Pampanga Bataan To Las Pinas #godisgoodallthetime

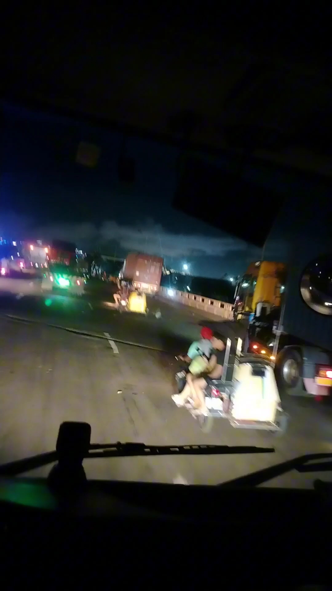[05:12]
Jones Bridge, bago ko lang. Yan? Oo, no, daming tao dyan.
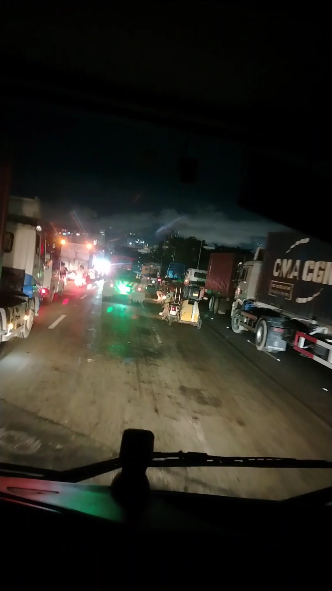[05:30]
Magkarani mo yung wang-wang na yan?
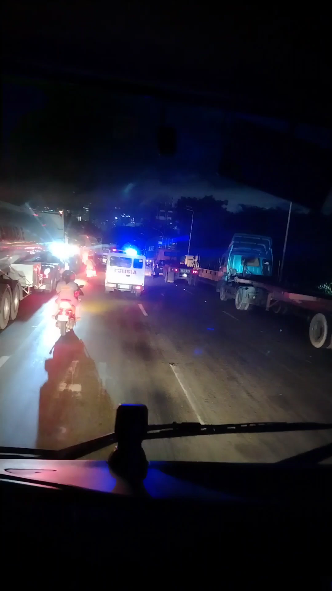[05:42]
Mga service lang magkadaan dyan. Kaya nagka-traffic dyan kasi may mga lumiliko, tumatawid.